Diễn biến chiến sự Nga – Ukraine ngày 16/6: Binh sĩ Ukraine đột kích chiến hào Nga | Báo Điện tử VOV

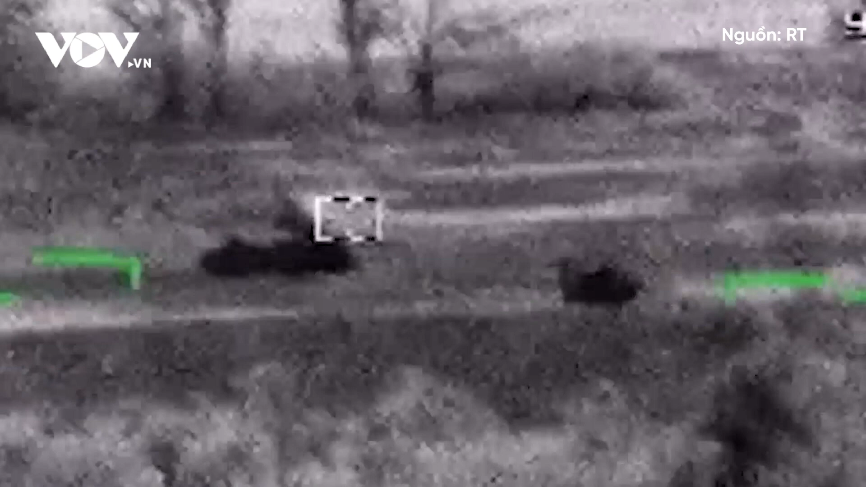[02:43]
Quốc phòng Nga đăng tải trên mạng xã hội cho thấy xe tăng Ukraine đang tiến đến gần các cứ điểm của Nga ở khu vực miền nam Donbass Chúng đang đi sát nhau Phi hành đoàn của trực thăng đã bắn
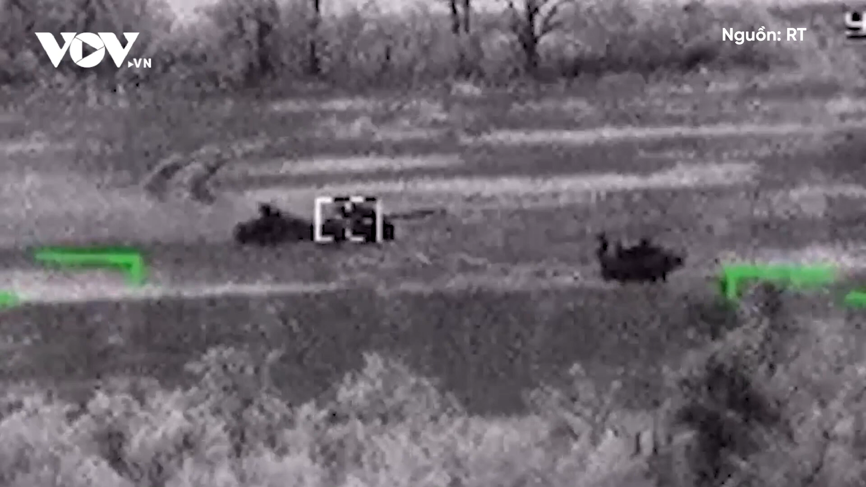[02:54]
liên tiếp hai tên lửa dẫn đường khiến hai xe tăng bốc cháy Cột khói đen nghi ngút bốc lên cao
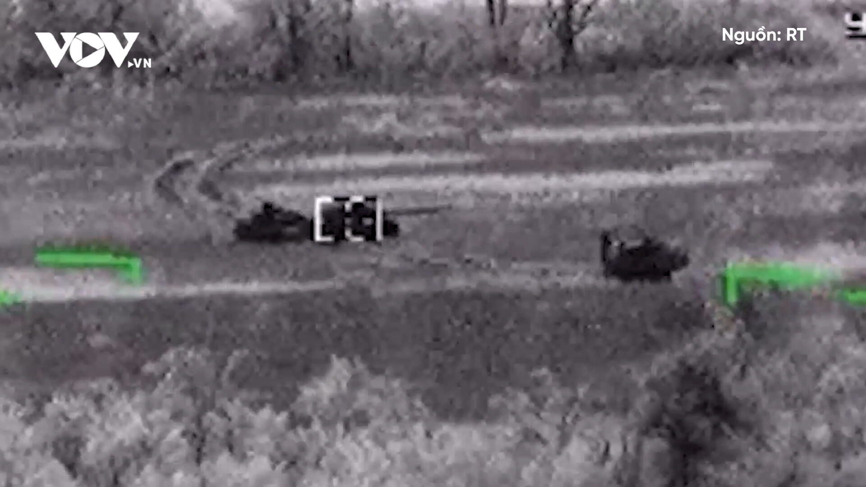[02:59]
Quân đội Nga cho biết Hai xe tăng và các kíp lái của Ukraine đã bị bắn hạ